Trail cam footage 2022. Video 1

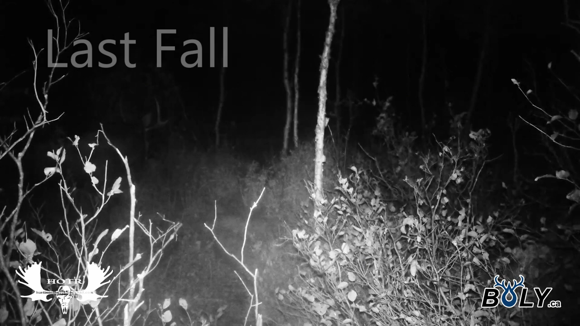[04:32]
I've got a feeling I got this same bull on camera last fall as well as you'll see here he's growed quite a bit but the antlers look very similar and they're straight up so I think really think that this is the same bull